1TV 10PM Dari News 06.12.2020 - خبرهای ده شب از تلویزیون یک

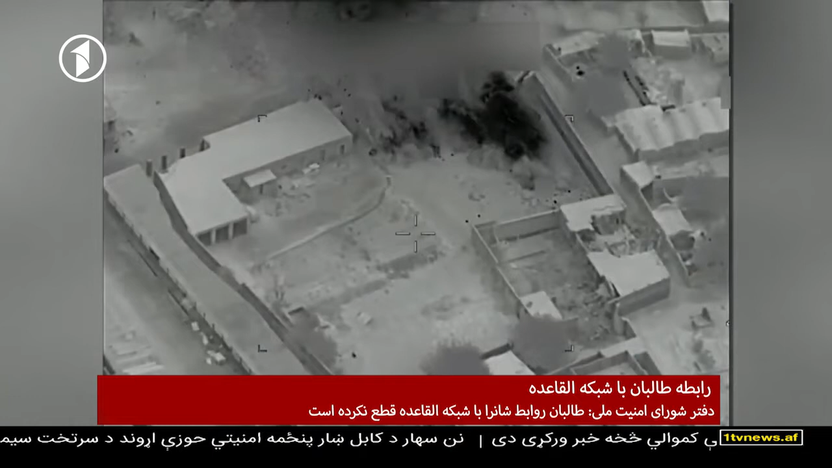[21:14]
امریکا یک گروه مشترک طالبان و القایده را در هلمان هدف
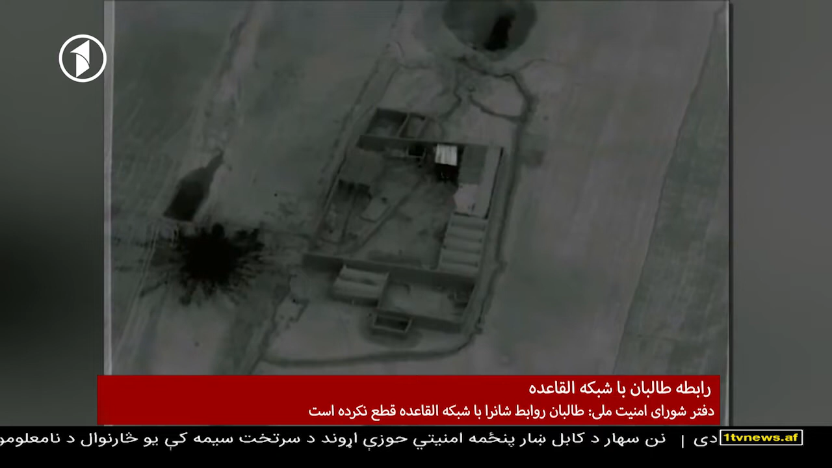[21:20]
قرار دادست منبه ها به تیلویزیون یک می گویند که در این حمله ملا عبدالله بلوج